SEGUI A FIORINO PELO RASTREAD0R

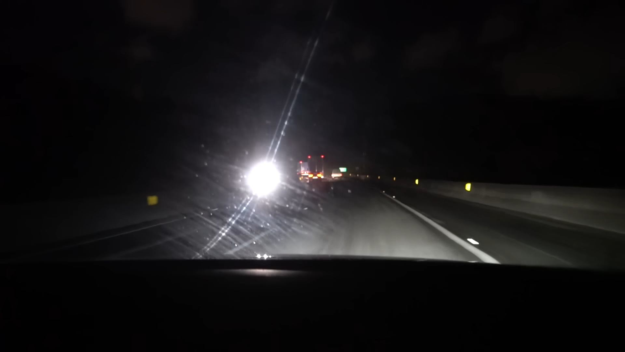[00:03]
Pera. Mano, eles perceberam nós, eles estão tirando o pé. Tá certo, viado. Eu falei que ia dar certo, eu falei pra vocês.
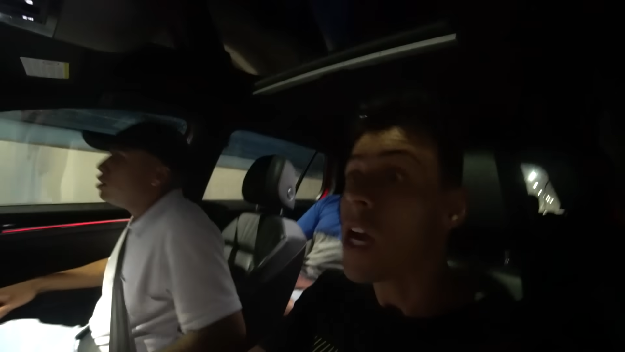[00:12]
Mano, agora eu não sei, viado. O que importa é que a Fiorin tá. A AirTag tá na Fiorin, tá ligado? Isso que importa.
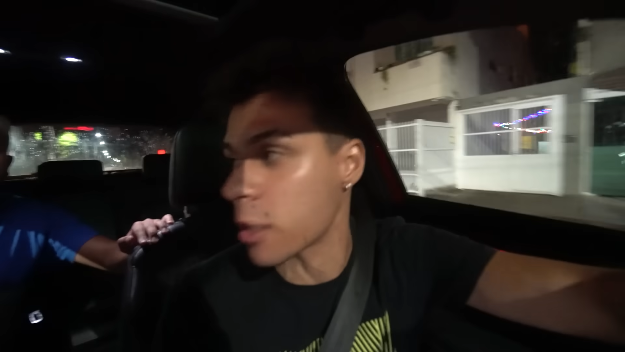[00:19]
Mas de quem tem acesso a isso? Ai, caralho. Quem sei? É o Jorge, é o Jorge, é o Jorge.
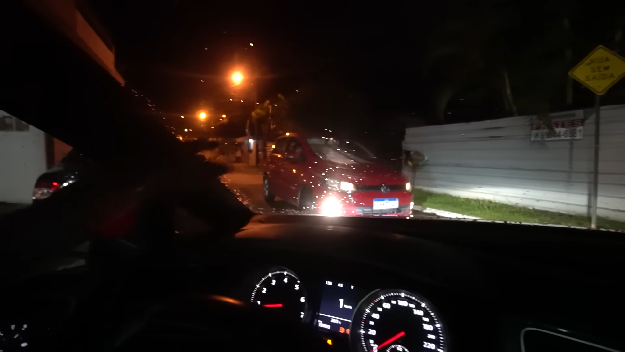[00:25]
Para aí, Jorge, para aí. O Jorge tem acesso, viado. O que ele tá fazendo aqui agora, mano?
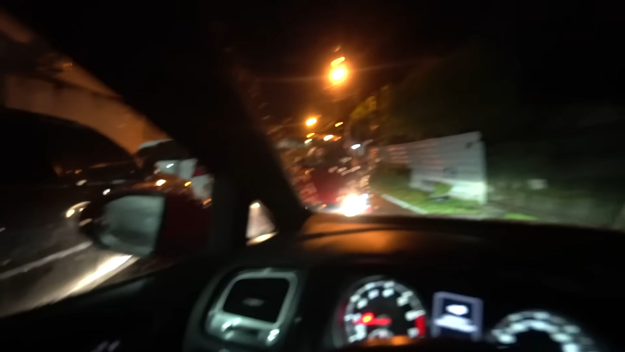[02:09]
Calma. Tô tirando o carro. Vai. Mano, eu não sei pra onde que essa Fiorino vai, tá ligado? Deixa só o Jorge parar o carro de frente aqui.
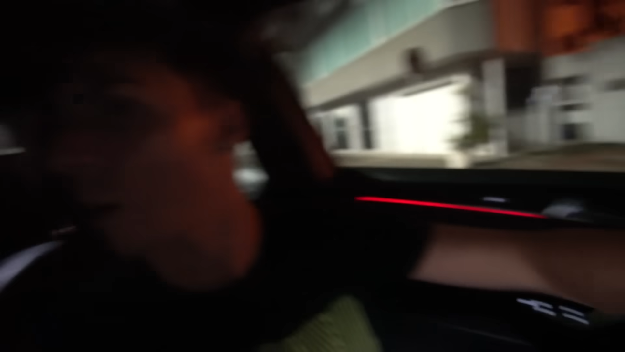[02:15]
Abre espaço aí.
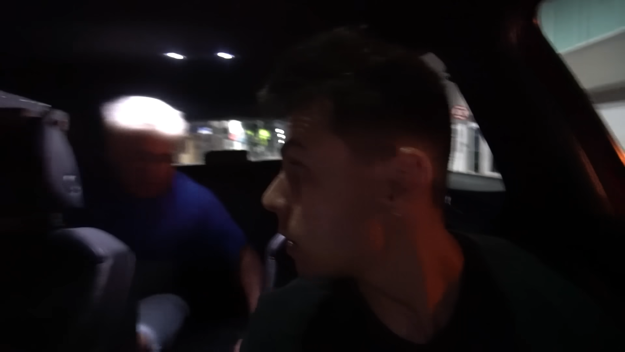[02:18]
Vai pra frente com esses bancos aí. Chega o banco pra frente aí. Bora, Jorge. Para o carro aí. Bom, sabe o que é, mano?
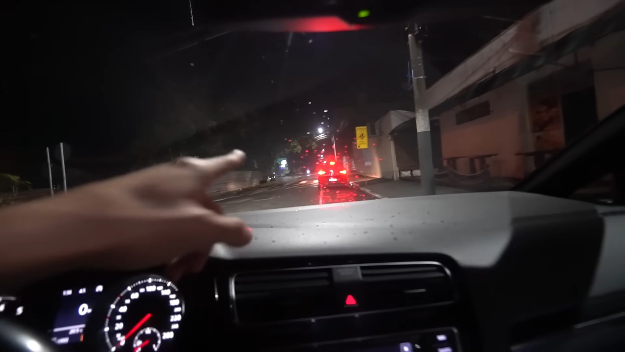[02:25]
É que esse carro do Jorge é descaracterizado, tá ligado? É, o Juninho tá com ele fazendo o quê, viado? Verdade, né?
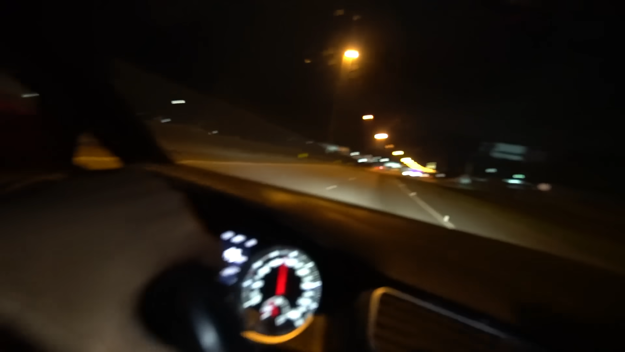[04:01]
O que que eles fizeram? Eles entraram na BR e a gente tá indo atrás, tá ligado? O que que acontece? Do lado de lá da BR, vocês podem ver aqui, ó. Tá tendo obra. Tá tudo meio que parado pro lado de lá, entendeu?
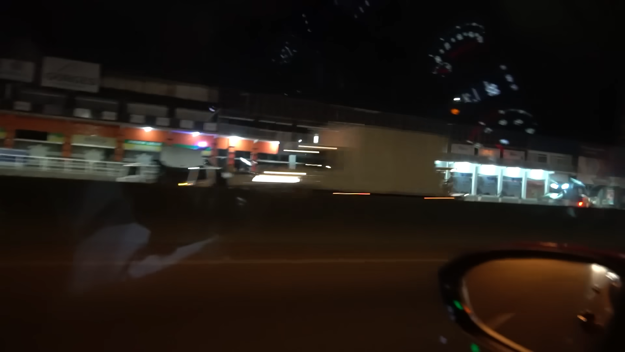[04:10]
Os caras tão asfaltando ali daquele lado ali, tá ligado? Bom, que isso não impede a gente. A gente tá ali, ó, naquele ponto azul.
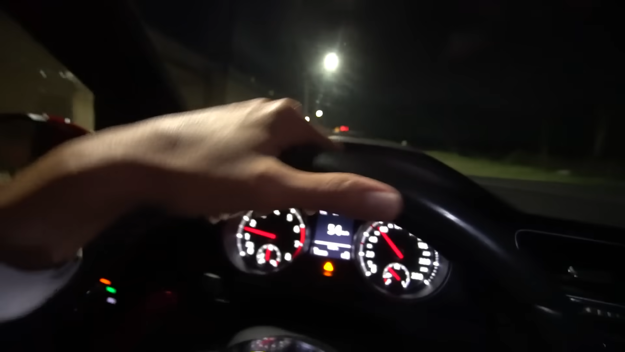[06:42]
Nossa, Jorge. Tá pegando bastante na roda, velho. Lá na frente, lá na frente, lá na frente. É o carro que tá com a luz apagada, tá ligado, galera? Lá na frente, lá. Vai dar certo, calma, calma. Vou conseguir. A gente tá fazendo uma perseguição da BR, velho. Não acredito nisso, mano. Perseguição da BR, mano.
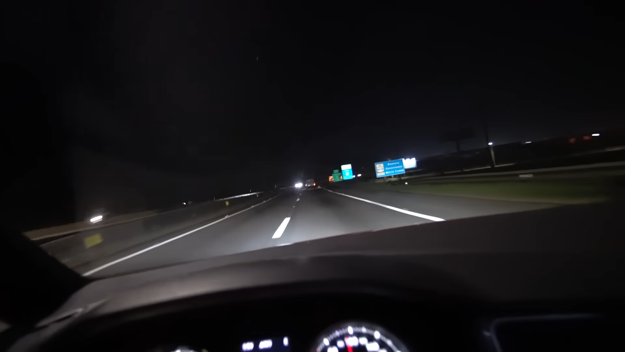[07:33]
Cara, é perseguição, mas tipo, se ele levar nós... Pera. Me aproximei demais, me aproximei demais. Me aproximei demais. Se a Fiorina levar nós pra São Paulo? Não importa, mano. Não importa. Essa Fiorina é que tava no beco, tá ligado? Tô muito próximo dela. Tem que dar uma distância maior. Entrei. Bota do lado, vê se tu consegue ver alguma coisa. Calma. Não coloca do lado. Calma. Vamos se acalmar.
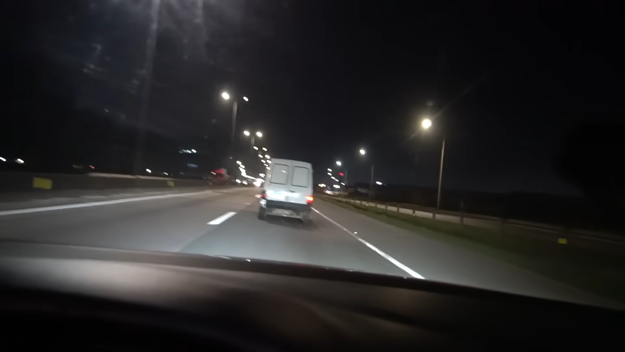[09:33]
Calma, tô muito próximo. Distância. Calma. Muito perto. Calma. Você vai acabar com o carro.
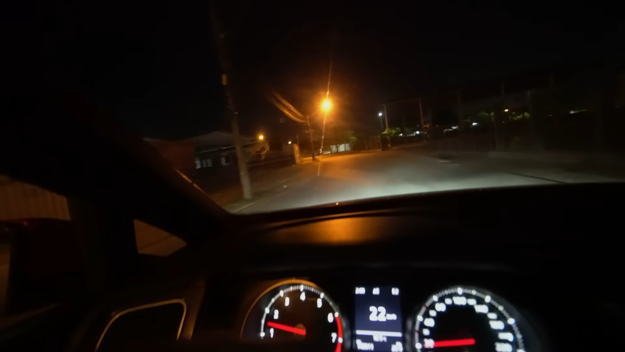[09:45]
Saiu do BR. É isso, né, Jorge? É isso aqui. Galera, Fiorino sai, acabou de sair da BR, tá ligado? Onde que é aqui, velho? Que bairro que é aqui, velho? Aqui eu conheço. Isso aqui é o quê? Itajaí, né? É. Olha
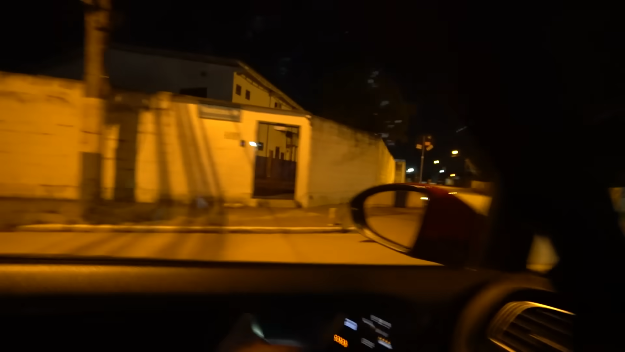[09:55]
lá pra é, camisa, cara, a deixa eles ir na frente, mina, tá se usando a casa da tua namorada?
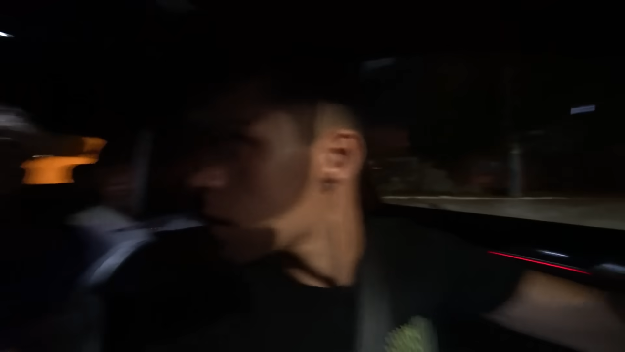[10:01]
É. É verdade. A Fiorina tá distanciando ali, ó. Que? Tá se usando cagada, mano. Deixa eles ir mais na frente. Os caras tão percebendo, tão vindo um carro atrás deles. Mano, essas horas aqui não passa ninguém, tá?
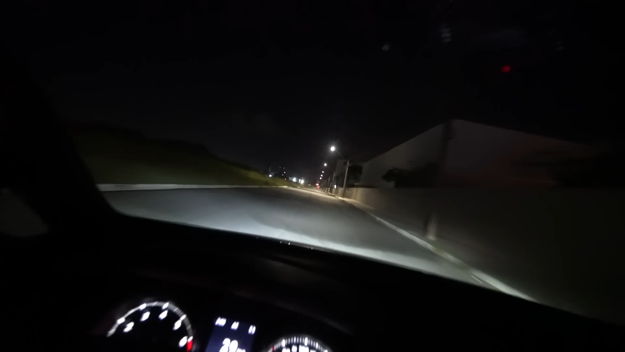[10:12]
Pelo amor de Deus. Ó, vou totalmente afastado. Para aqui, ó. Para aqui. Olha só que rua cabreira isso aqui, mano. É, vai fechar o sinal. Aí a Fiorina vai... Olha lá, ó.
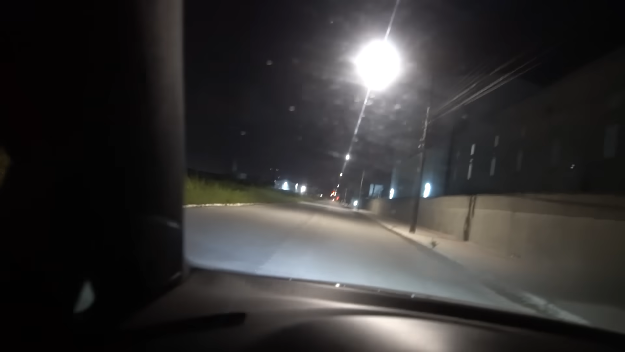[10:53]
Tá dando seta, né? Tá dando seta lá na frente, dá pra ver. Dá pra ver a seta lá. Se ele vai virar à esquerda, tem que ir pra onde outro caminho. Que dá... Abre o sinal. Corre, mano, que esse sinal é rápido. Jorge, dobrou pra onde?
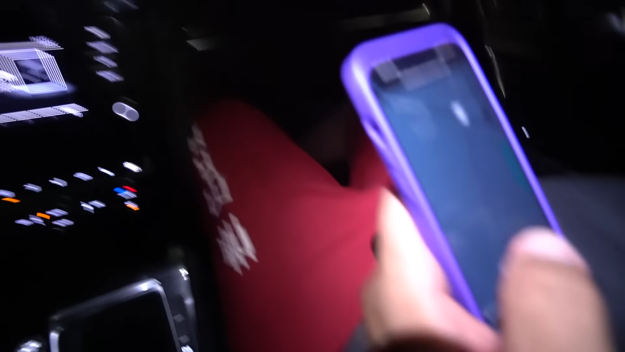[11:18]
Entrou, dobrou pra esquerda. Pra esquerda? Foi pra esquerda, tá virando pra esquerda.
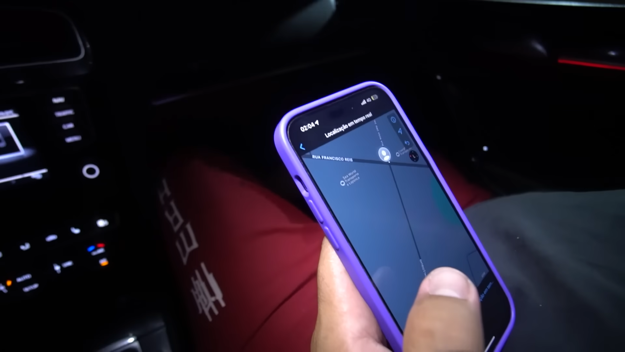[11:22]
Sim. Olha lá, virou pra esquerda. Entrou pra esquerda. Vamos.
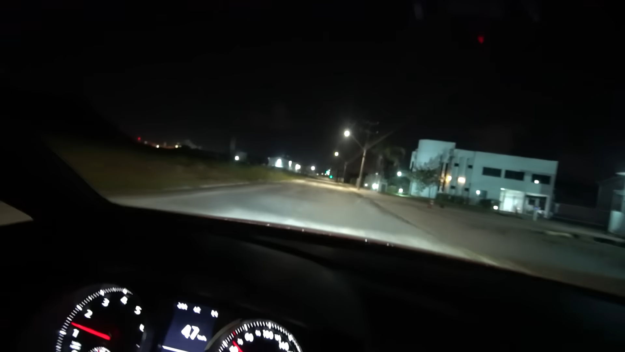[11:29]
Buraco. Nossa senhora. Vai, vambora. Bora, vai dar certo. Pronto, fechou o sinal. Não, vou ter que passar no vermelho, Não, não faz isso, mano, tem radar aqui. Vem aí, Jorge, vem. A gente consegue acompanhar por aqui, ó. Não fura o sinal. Tá, vem aí. Tá aqui, ó. Estão indo aí, vocês estão voltando pra BR, é isso?